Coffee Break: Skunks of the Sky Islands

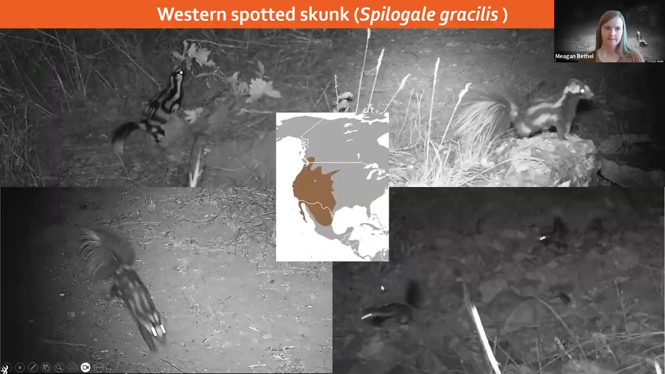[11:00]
The next, I think this is the most distinctive skunk species we have here and it's most easily identifiable, is the western spotted skunk. There are four, I think four or five spotted skunk species. There's one in the eastern US and there's a couple more south into Mexico and Central America. But here in the west coast we have the western spotted and they have that really beautiful marbled pattern on their coats. And they are called spotted skunks because they have a spot between their eyes.
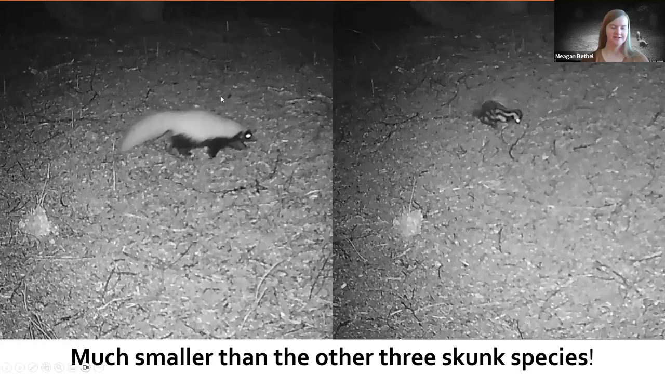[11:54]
And I think one of the reasons why they're so much more active is that they're a lot smaller than most of the other skunk species. Here's a side-by-side photo of a hognose skunk and a spotted skunk in the same camera, mostly the same location. And you can see like the spotted skunk is less than half, or like more than half the size of the hognose skunk. So they're pretty little and they're pretty unmistakable if you see them out and about. I like them a lot. They're really cute. They might be like a ferret, sort of.
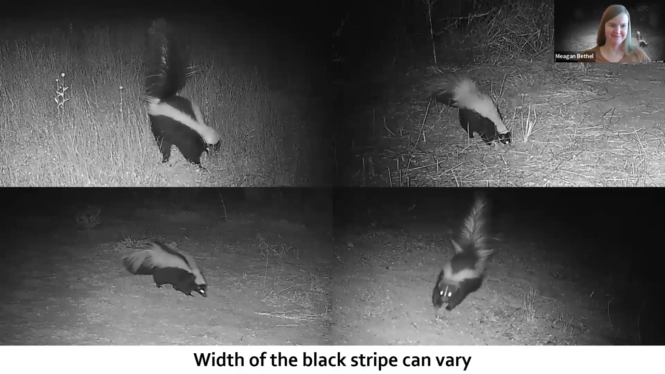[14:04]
However, that stripe, it's never easy with mammals or biology, and it can vary. These are all striped skunks that we've seen on our cameras. And that width of that black stripe and the white on each side varies individual to individual. Sometimes it can be really wide or really obviously black. And then here on this top right one, there's barely any blacks there. But you can still kind of see it. Another thing that I've heard about striped skunks is that their body is proportionately larger than their tail. So they look kind of fat.
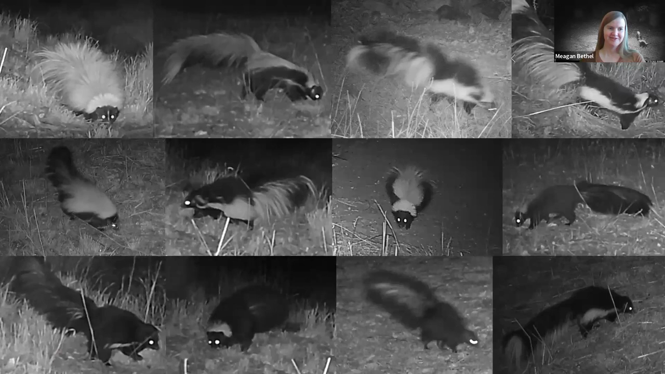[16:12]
And you could have any combination of those two striped patterns. These are all hooded skunks we have seen on our cameras. And it's kind of crazy how much variation there can be in just in these animals. But if you look at all of them, they all have that same really long fluffy tail. Their overall their body has a lot longer hair, like compared to like a pongo skunk or even a striped skunk. Their wrists are very fluffy. I would love to pet them if they weren't smelly.
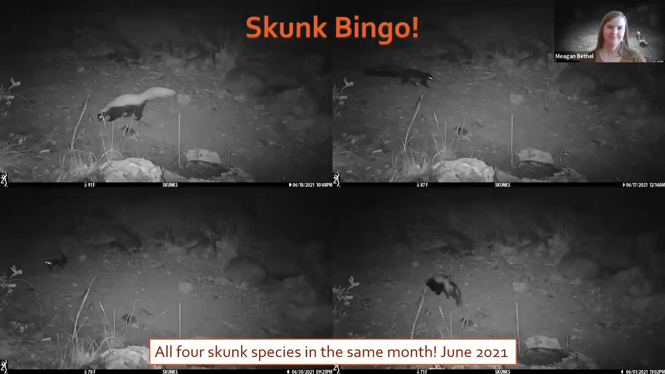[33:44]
Um, so I love to hear it because, um, the fun thing with skunks is that there's, they're really cool creatures. And if you get, um, if you have cameras operational, um, month to month, you might get skunk bingo. This is one of the cameras they operate in the Patagonia mountains. And I call it skunk bingo is when you get all four in the same month. Um, so you have a hog nose on the top right, top left, top right is a hooded, bottom left is a spotted, and then the bottom right is a striped skunk. So I get excited because it's, we have all four in this region. It's fun to celebrate them. Okay.
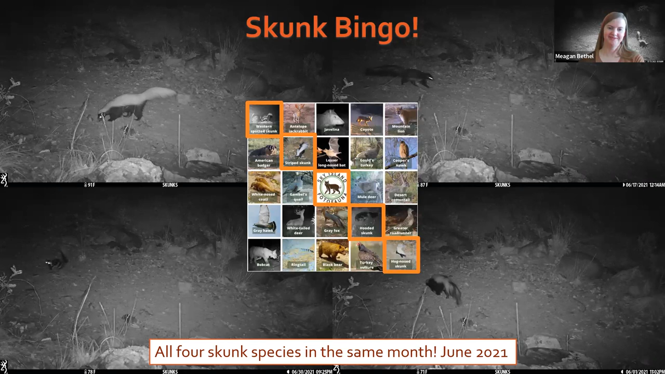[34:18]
And here's a fun little, uh, bingo chart we made, if you ever want to keep track of that.
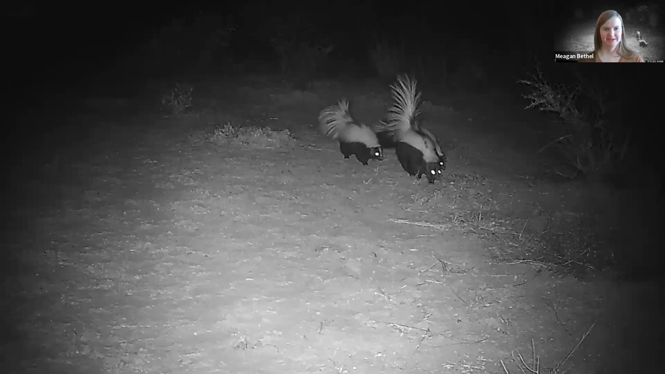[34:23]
And the benefits of violet cameras is that you get to document animals in their natural habitat or in their natural behaviors without having human disturbance. So like, here's a nice little family of striped skunks, the mom in front with her two older kits falling behind her. And we get to see really special moments.